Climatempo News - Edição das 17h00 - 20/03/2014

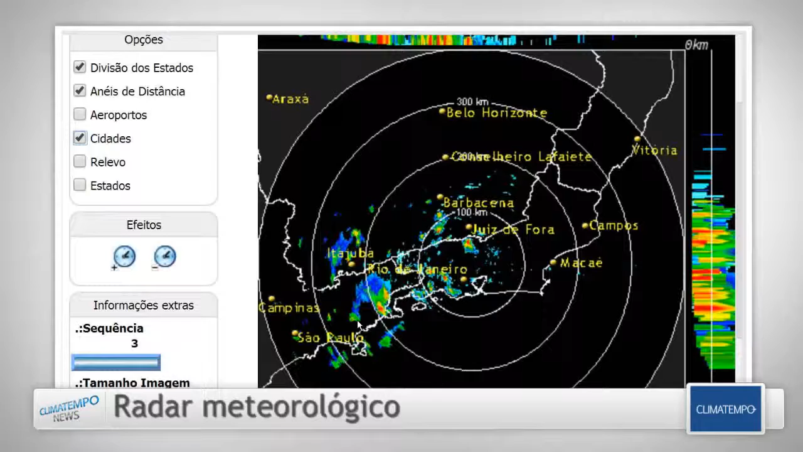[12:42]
E aqui também, olha só, nessa parte da Serra do Mar, toda a região de Cunha, aqui em São Paulo. E olha, quem é que estava perguntando da chuva de onde? Ah, de São Vicente? Pois é, olha, tem uma chuva aqui em São Paulo que deve estar caindo,